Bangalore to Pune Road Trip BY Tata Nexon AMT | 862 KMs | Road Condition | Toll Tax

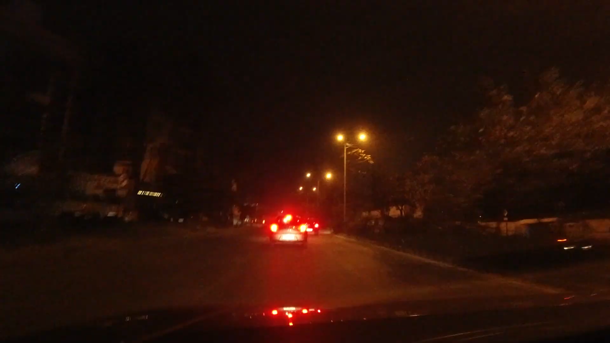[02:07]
Abhi pūrrit dhin ki journey bhaqi. Or yeh joe ap dhek rhou. Bangalore ke raastye. Raat ko kaikitna saundar lag raay hai.
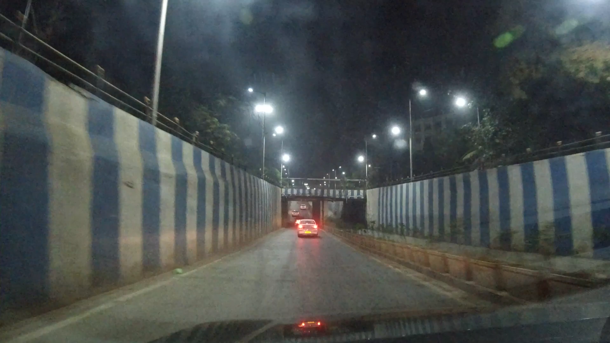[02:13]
Khali road, zyadha traffic nahi. Dhin mein situation ruptay. Thoda traffic zyadha ruptay.
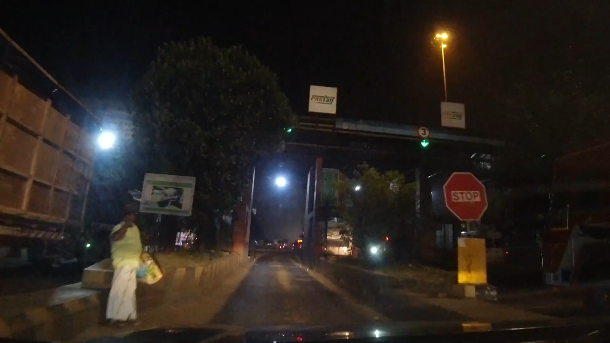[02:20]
Bohup zyada crowd rato sore. To drive karne me utna maja nahi aata.